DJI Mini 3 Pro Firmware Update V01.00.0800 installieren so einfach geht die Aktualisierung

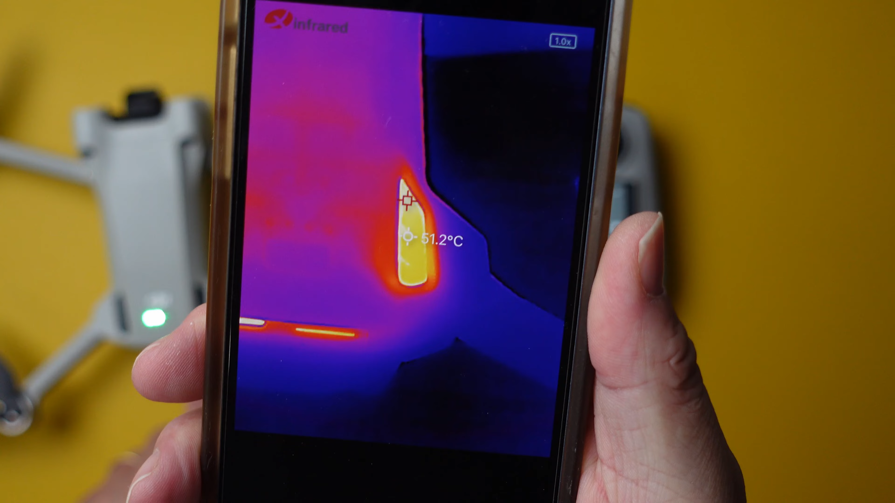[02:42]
On screen: spot 51.2°C
Und ja, du liest richtig 51,2 Grad. Das ist nicht gut.